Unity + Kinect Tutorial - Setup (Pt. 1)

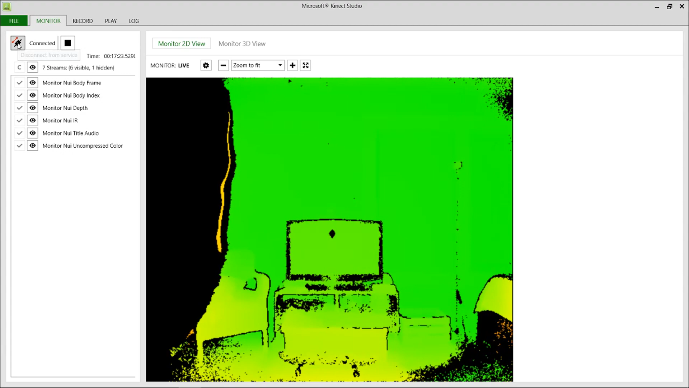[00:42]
the Microsoft connect studio and stand in front of your connect and you should see something like this.